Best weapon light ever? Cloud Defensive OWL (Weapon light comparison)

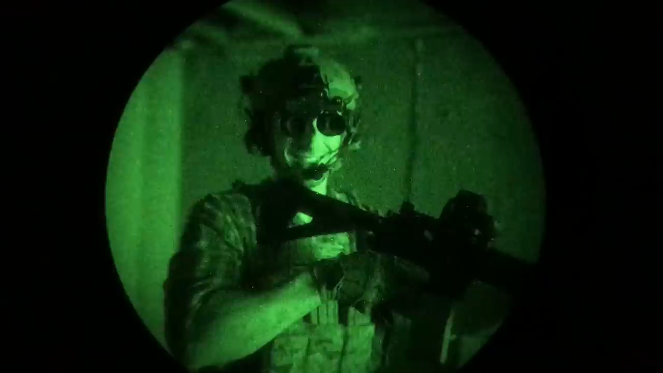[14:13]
The cloud defensive definitely sets the mood. And I like that. I'm all about setting the mood with my weapon lights. So compare that to something like, let's say, the mod light.